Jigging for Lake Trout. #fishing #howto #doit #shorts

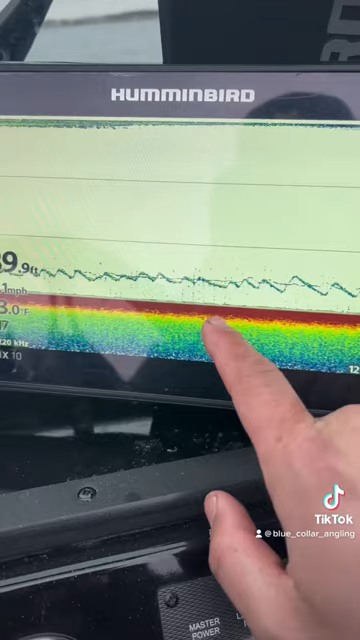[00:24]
big lake trout are going to be in the bottom 10 feet of the water column you're going to see them rise off
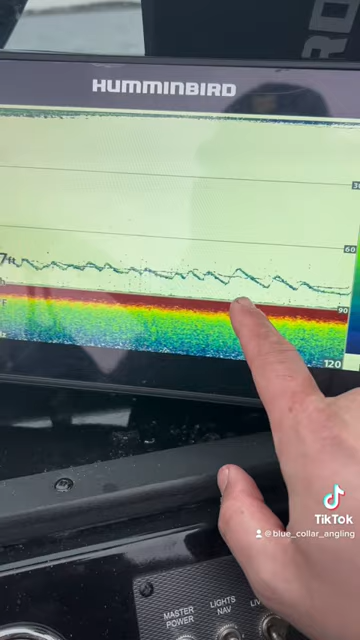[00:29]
bottom and as they start to chase you want to start reeling that's when they hit just like